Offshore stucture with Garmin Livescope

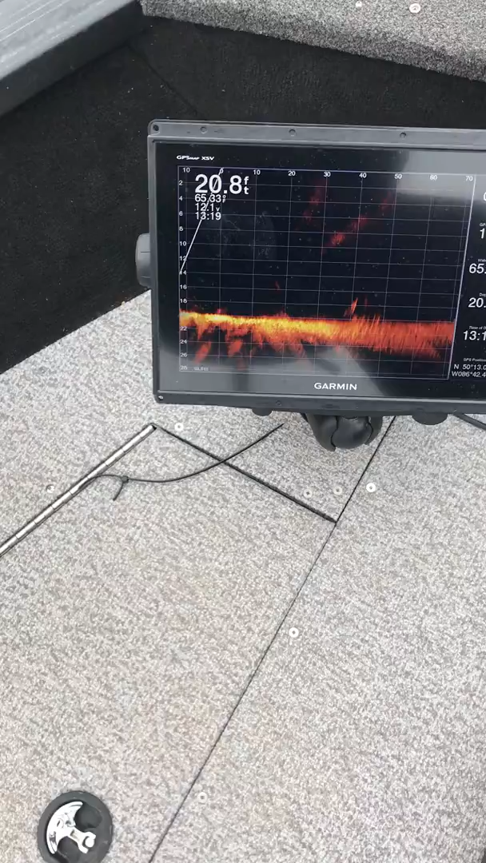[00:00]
On screen: depth 20.8 ft
Here at the same spot, this is just a little further out in the lake and you can actually see a third one out here.
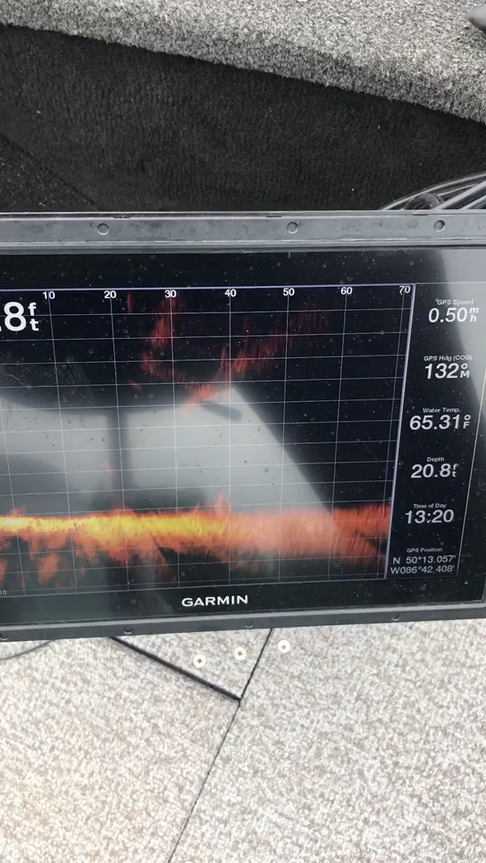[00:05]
On screen: depth 20.8 ft, water 65.31°F
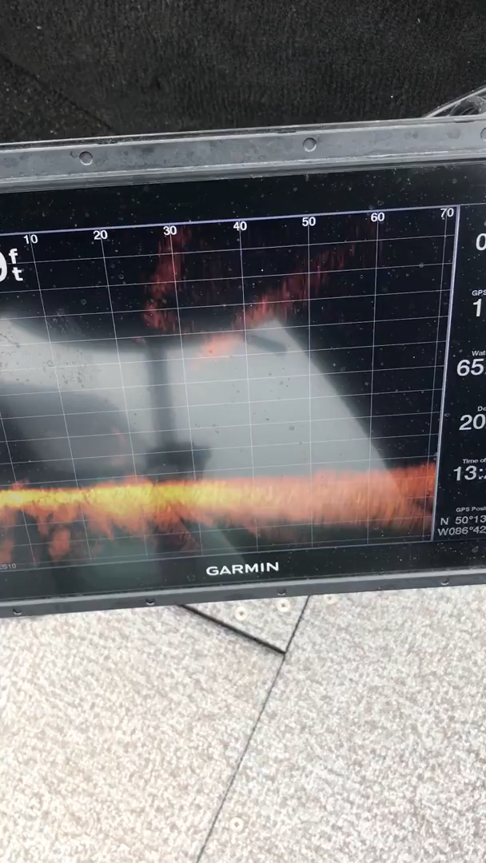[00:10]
You can see that it's 30 feet out in front of the boat and then 20 feet of water.
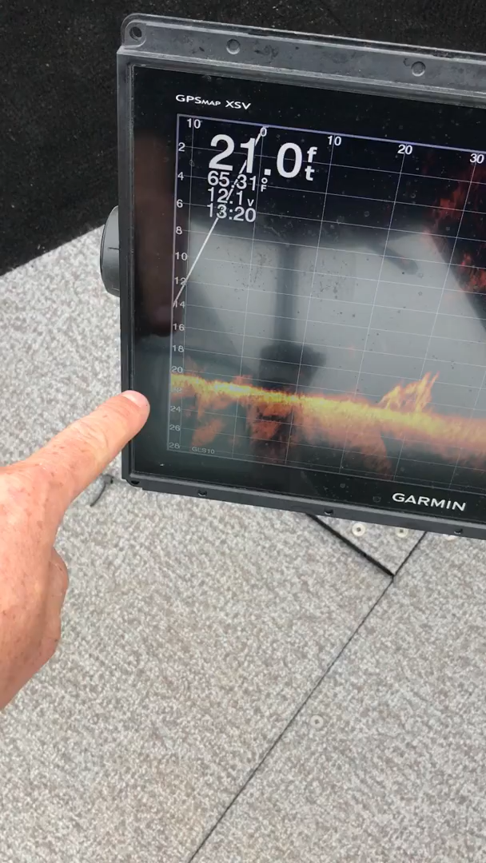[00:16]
On screen: depth 21.0 ft
If you could see a fish on there you could cast it, you'd know exactly that it's 30 feet exactly where it is.
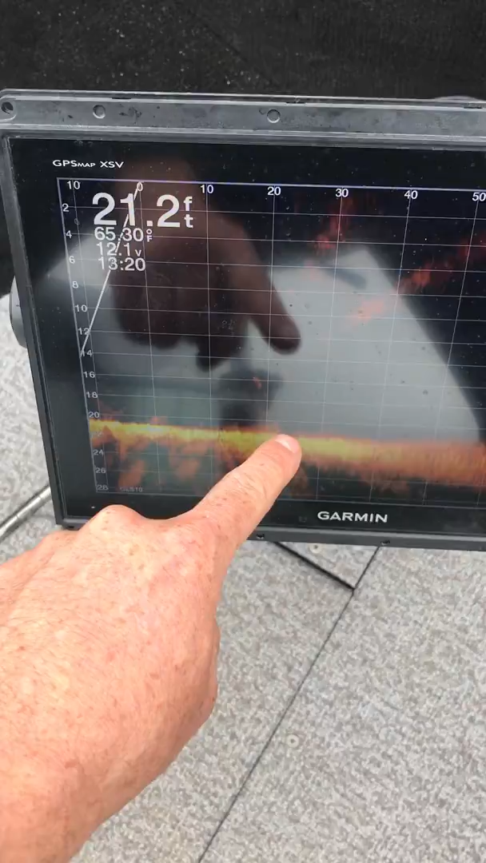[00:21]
On screen: depth 21.2 ft
And again on the PS-22 you can still tell if there's something there, but you don't get that kind of detail.
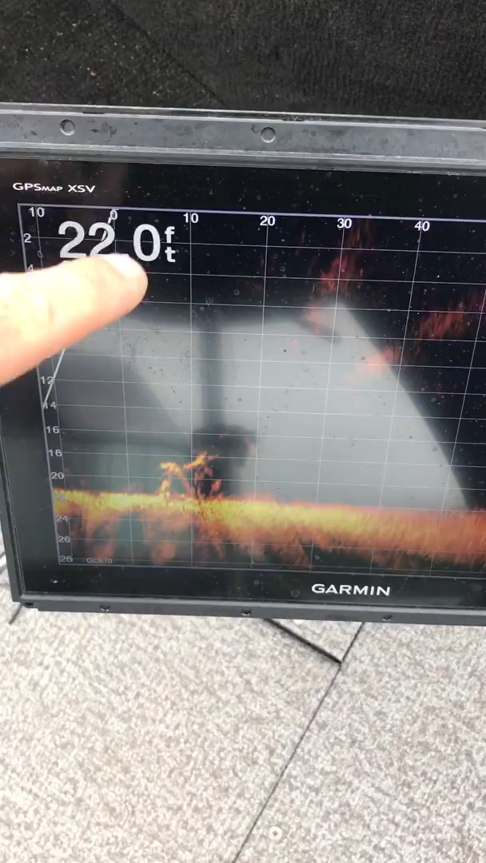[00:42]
You can see as we're getting closer it's now 10 feet in front of the boat, 20 feet down.
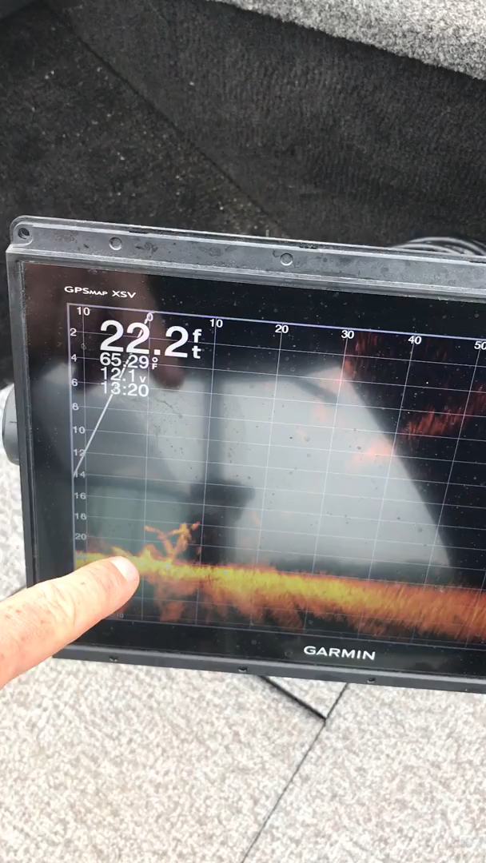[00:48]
On screen: depth 22.2 ft
And as we go over top of it you can see this is the zero line. So now it's actually directly under the boat and we'll see it going out behind us.
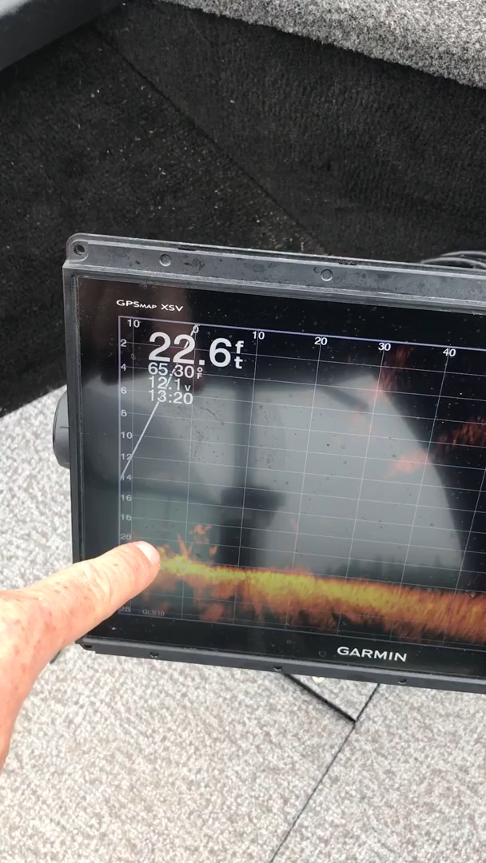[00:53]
On screen: depth 22.6 ft
Now it's actually behind the boat here, almost 10 feet behind the boat.